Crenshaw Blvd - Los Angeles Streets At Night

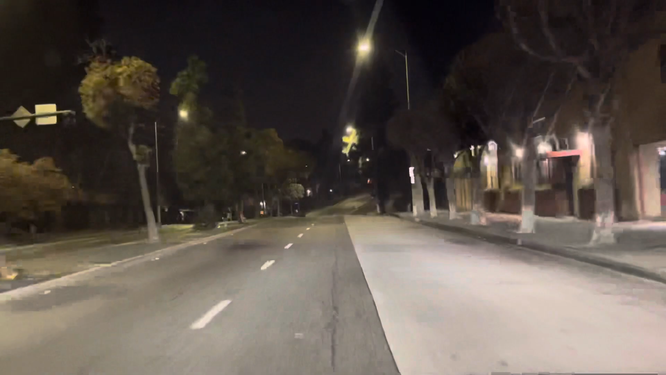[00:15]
Kind of like similar to Detroit where people don't stop at red lights or they drive really fast. Look how fast this car is going.
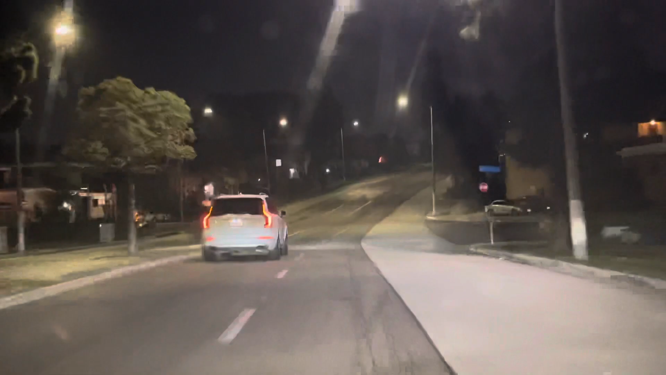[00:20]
So people are not even, just like in Detroit, people are scared to stop at red lights. So when people are scared to stop at red lights at night, that just gives you an indication that it's like tremendously scary.
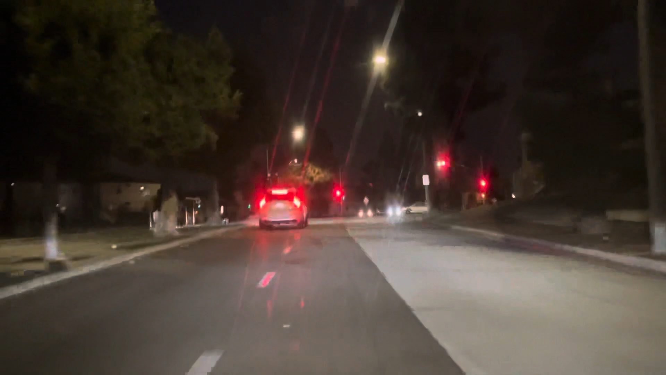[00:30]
And we'll see the Hollywood sign at night. How far are we from Hollywood sign? Never. Okay. How far are you from, let's say, yeah, put it in Beverly Hills. You just get a relative idea how far it is. You see it from Hollywood, not Beverly. Huh? You see it from Hollywood, Hollywood. I gotcha. I gotcha.
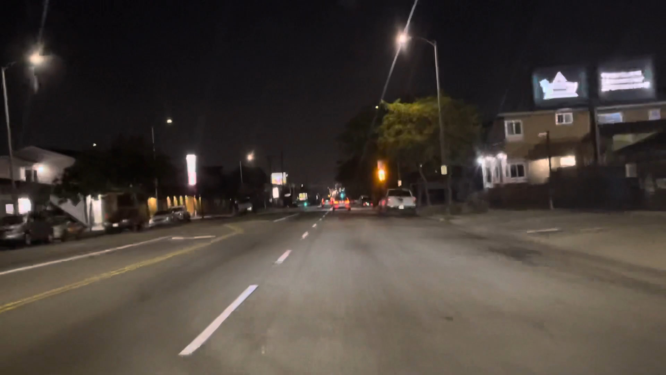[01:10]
Really? Cars are flying over here, by the way. They're not even, they're not even giving you a chance to see them. Yeah. That's bad. It's just, that's like Detroit. We saw that in Detroit. Mm-hmm. Where people are just, like, not even, like, stopping at red lights and just flying. Yeah. So, I wanted to drive a little bit slow, but if everybody else is driving fast, we don't want to be driving slow, you idiots. Yeah. Okay. Wow.
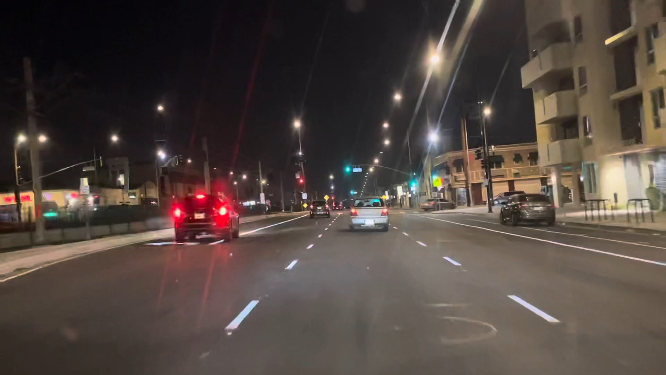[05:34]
We're going to go on Jefferson, take a ride. Unless you want to take Crenshaw, how can you go further than that? Oh, you can take Crenshaw pretty far out. How far is it to, like, Beverly Hills, let's say. Hold up, hold on. Yeah, Crenshaw goes across the highway. In a quarter mile, keep left to stay on South Crenshaw Boulevard.
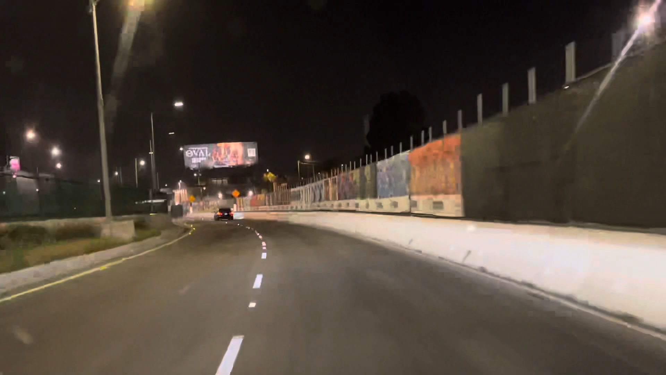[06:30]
What's up, Graffiti? Continue on South Crenshaw Boulevard for one mile. Yeah, out here it's legal, so they can formulate all types of fancy strains and... I think we're in the neighborhood of Crenshaw. Yeah, we are. Yeah. We're just about to enter it. Lots of homeless people here. Mm-hmm. Cat Williams. Mm-hmm. He will be here. In late December.
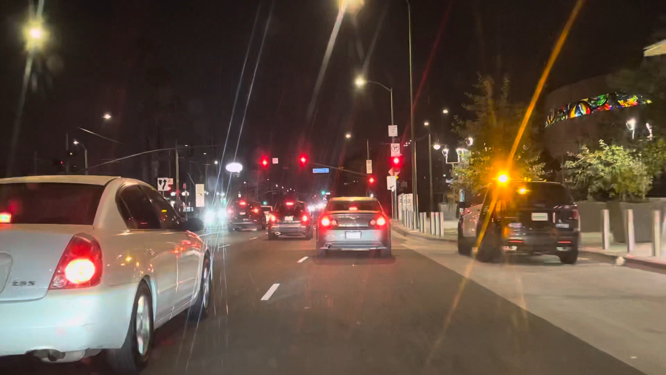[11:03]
It's a third light. Mm-hmm. So, we have X position here. Turn right onto West Jefferson Boulevard. What's really caught me off guard is how quickly you can get a lot.